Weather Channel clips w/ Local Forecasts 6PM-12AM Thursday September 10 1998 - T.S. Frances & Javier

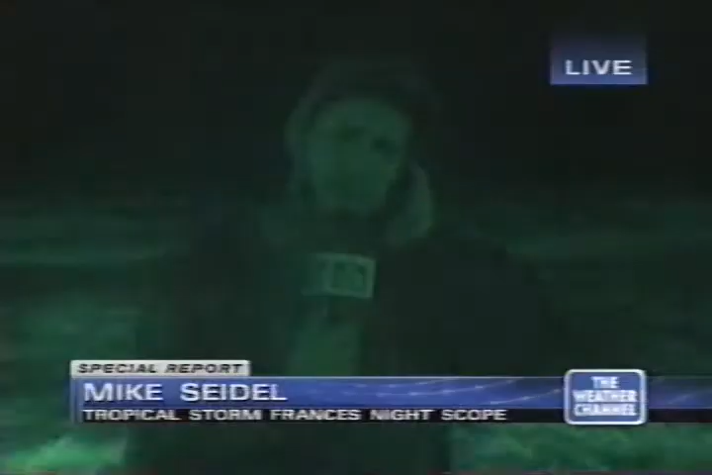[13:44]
I want to explain we're using our special night vision camera. So there's not a problem with the color in your set. This is what we used in Desert Storm and we used for Hurricane Bonnie just a couple weeks ago.